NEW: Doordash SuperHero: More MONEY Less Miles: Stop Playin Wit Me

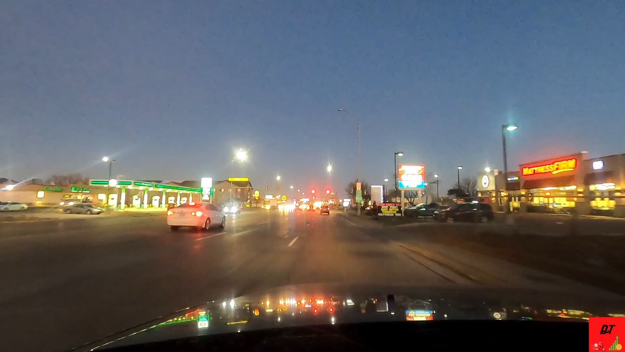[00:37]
just got my next order we're gonna be pulling up the chick-fil-a looks like we're gonna be checking in for eight dollars and 25 cents for 4.1
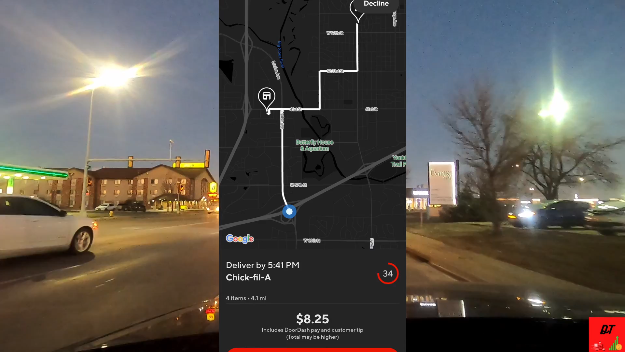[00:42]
miles but if you take a look at that map it's calling me over to chick-fil-a so we're gonna slide on over to shit-fil-a and pick up this this uh shit and we gonna get it dropped off it might go up i'm hoping it do go up because i got 14 on the first order if this one go up to 10 bucks that'll be 24 for the first hour we're just door dash let's get it
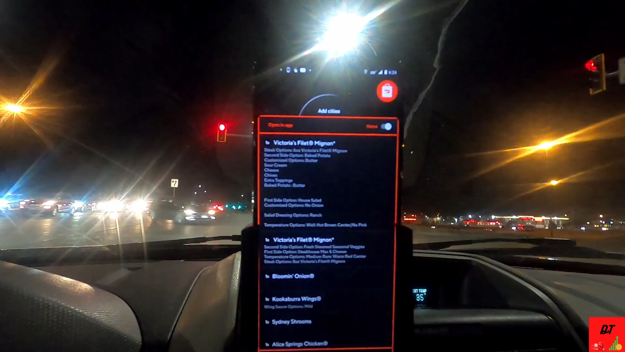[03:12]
kookaburra wings sydney shrooms and alice springs chicken
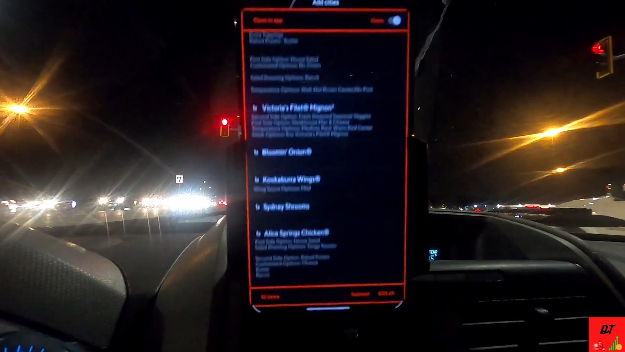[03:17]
and some baby back ribs quit playing with me man that's 100 right back at outback